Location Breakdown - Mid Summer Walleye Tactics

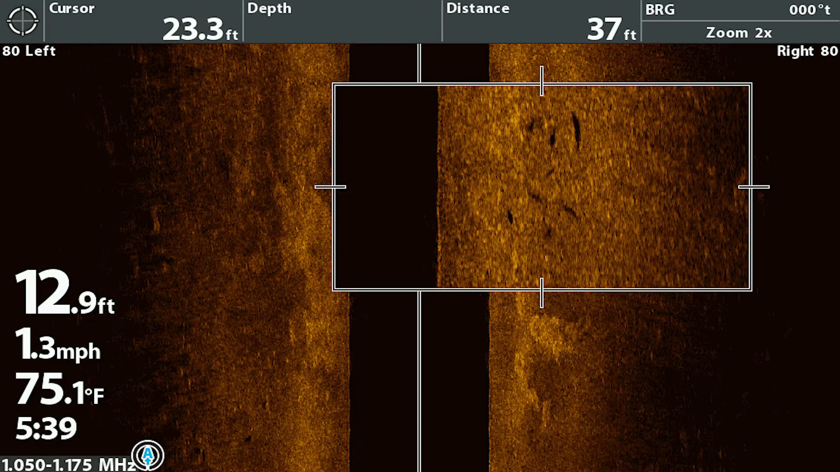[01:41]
On screen: depth 12.9 ft, water 75.1°F, speed 1.3 mph
underneath those fish that tell you they're active they're aggressive they're up off the bottom if those shadows weren't there that would tell you those fish were tight to bottom and probably not active and then of course you're going to want